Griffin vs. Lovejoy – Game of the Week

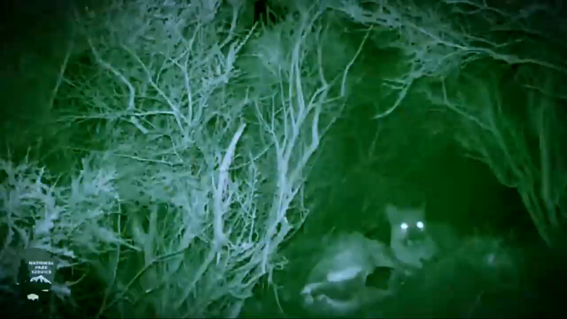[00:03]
They always say that these things see you you don't see
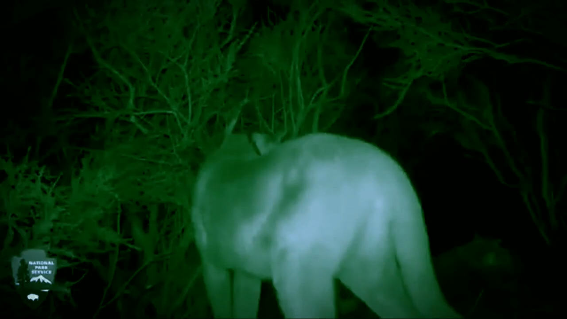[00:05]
them usually it's a bear down here but not a mountain lion.